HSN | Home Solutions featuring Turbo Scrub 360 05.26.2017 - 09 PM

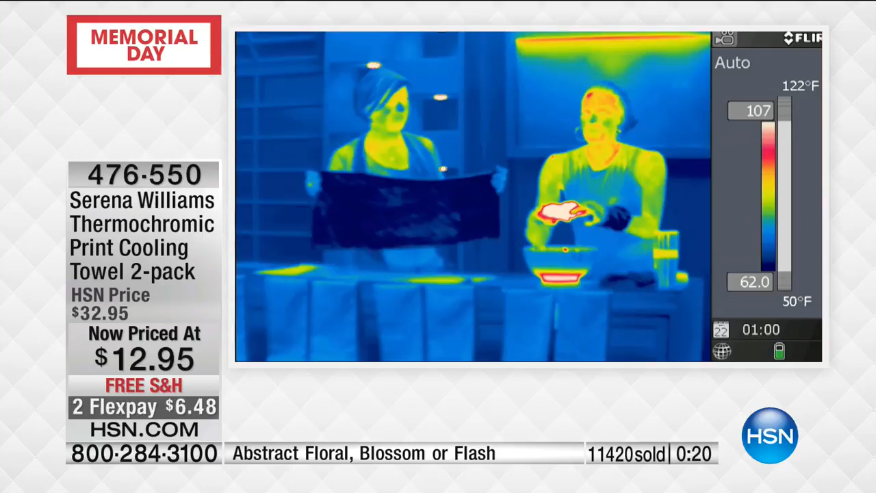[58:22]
I said, I gotcha. Look at this thermographic image. I want you to see this towel right now. It's about 105, 107 degrees.
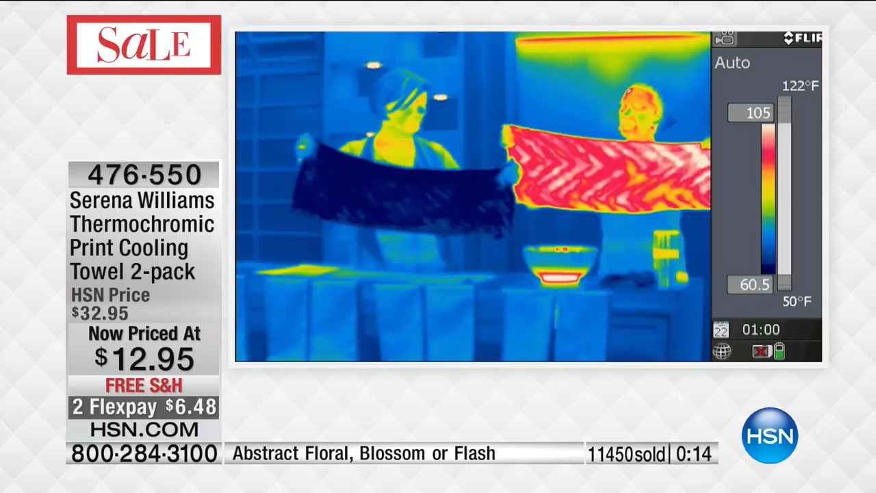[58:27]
I soaked it in any water. Right, right. I wring it out. I snap it with less than two minutes.